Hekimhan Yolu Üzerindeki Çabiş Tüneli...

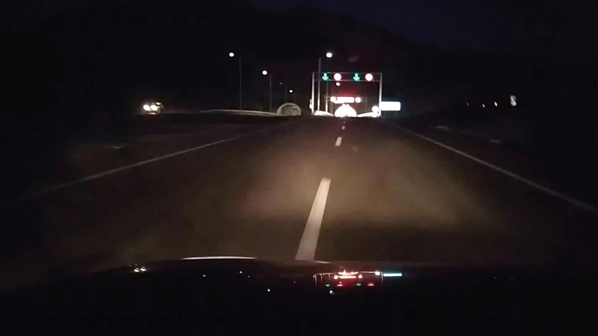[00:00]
hemşerilerimiz, bu da Çavuş Tüneli. Gece çekimi yapalım dedik. Bayağı da güzel görünüyor.